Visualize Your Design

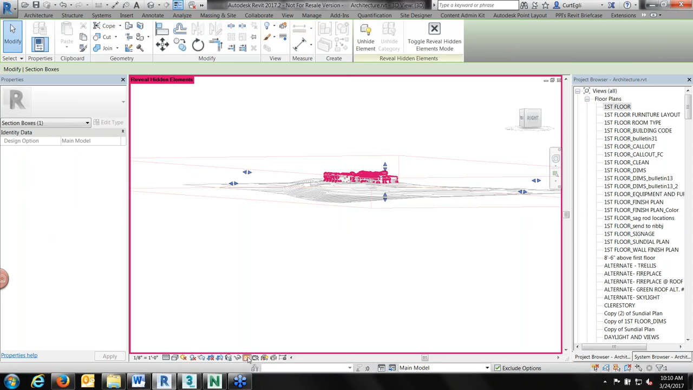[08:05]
so when this box comes up like this I
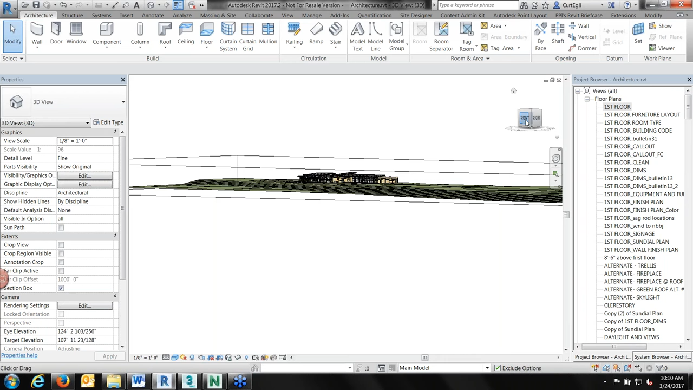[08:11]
usually go to one of the side views here and then you can drag the controls down
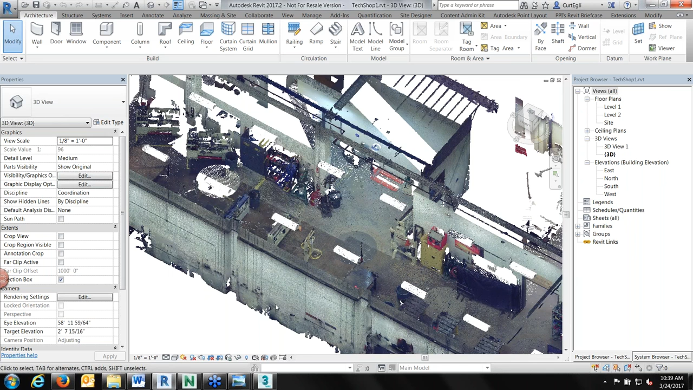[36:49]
pretty pretty pretty useful to us so if you're not familiar with point clouds in terms of visualization
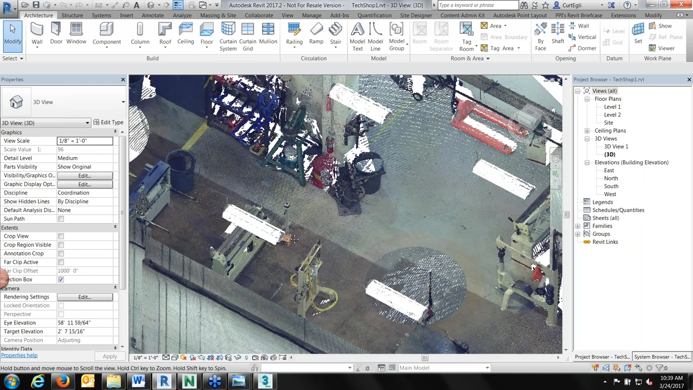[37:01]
the the company was called ReCap and so is the product here and it's about reality capture hence the name ReCap
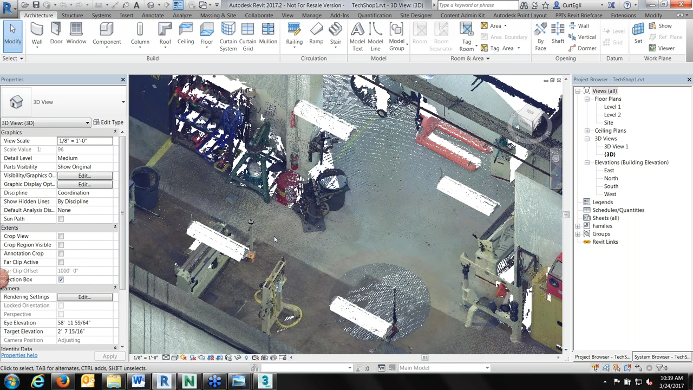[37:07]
so you can see here that you know they set up a 3d
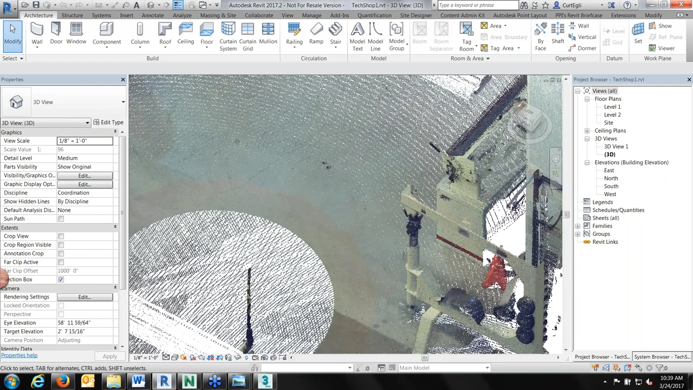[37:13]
laser scanner and you've been like one of them was sitting right here where the circle is because it doesn't
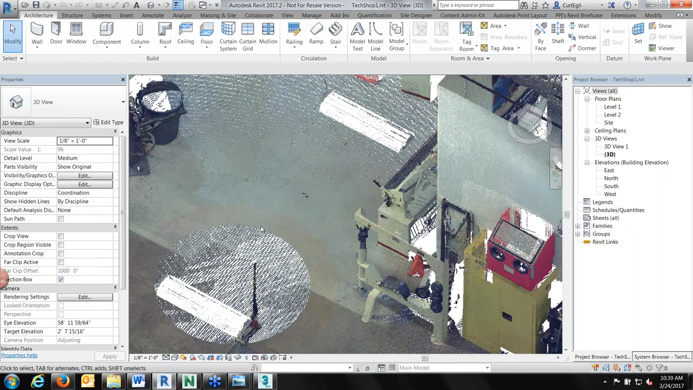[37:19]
catch too much in the way it's it doesn't catch anything underneath the tripod where it's sitting but then you reposition it in another location like over here and
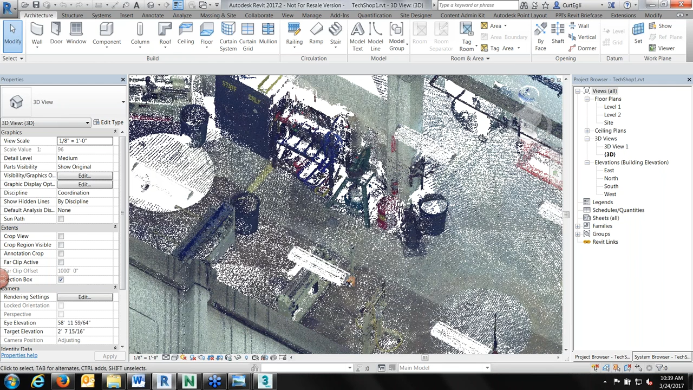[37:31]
then you're able to pick up from a different angle what that first one hadn't picked up and so if you're doing a renovation
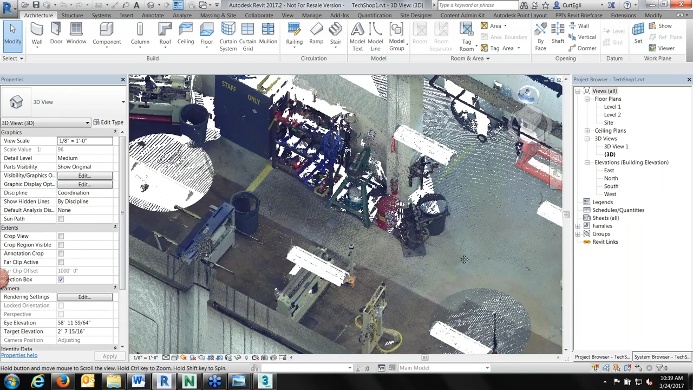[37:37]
you know like a processing plant or something like that imagine how nice this can be to be able to capture it and bring it into the Revit model
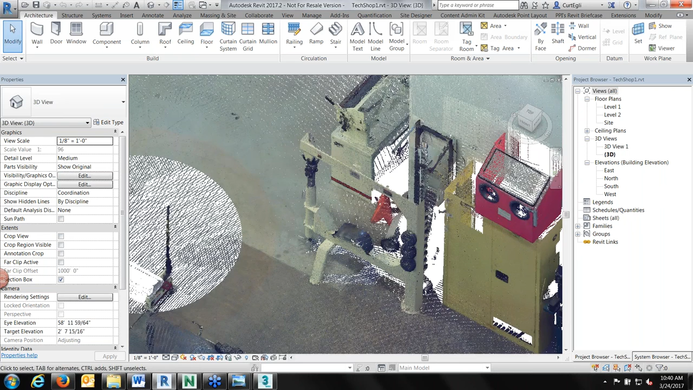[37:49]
and then this way you know as you're working I can drop in a section say that I want to be able to place these lights here for example and start to replicate the same space I can say you know from from here to there show me that and then I'll go to that view
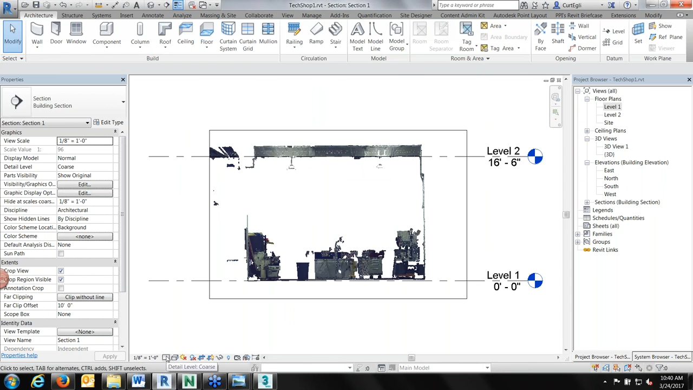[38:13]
alright and then here's the lights right here and then I can do a measurement I mean
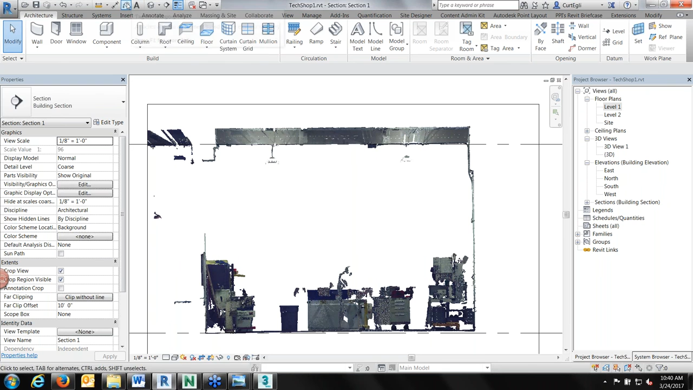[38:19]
I'm just working around inside of the Revit model itself and from here to here it's a 14 foot 9 and then back here in level 1
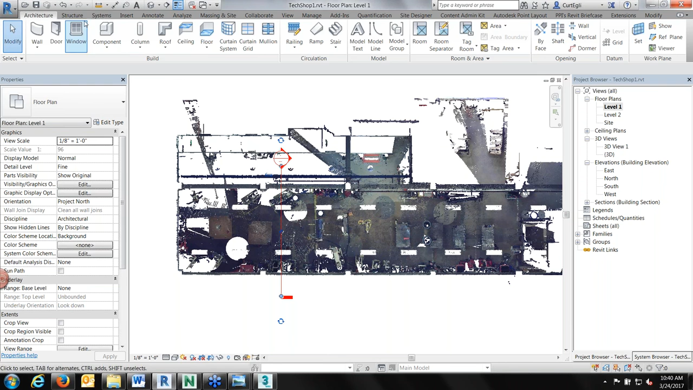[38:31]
I can drop in a light systems lighting fixture shop light let's put it in at 14
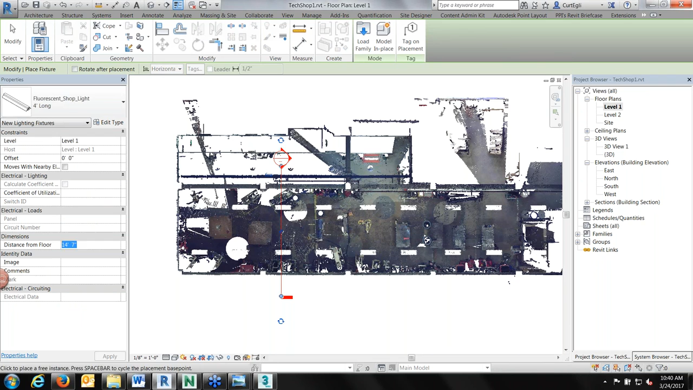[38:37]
9 right here drop it in and now I've got a Revit light
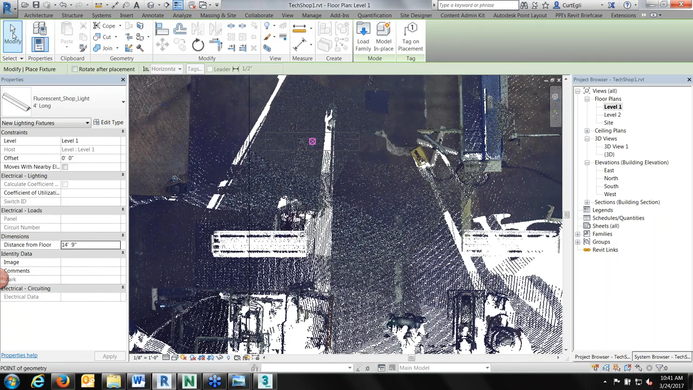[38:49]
inside of the model you know and or your own design I mean that's part of it you know like if you're changing lighting in here and so on and so forth it becomes yet one more tool in the way that we can visualize design with the point clouds in Navisworks 3ds max inventor as well which I'm not doing here today and AutoCAD too they put the engine in there to make let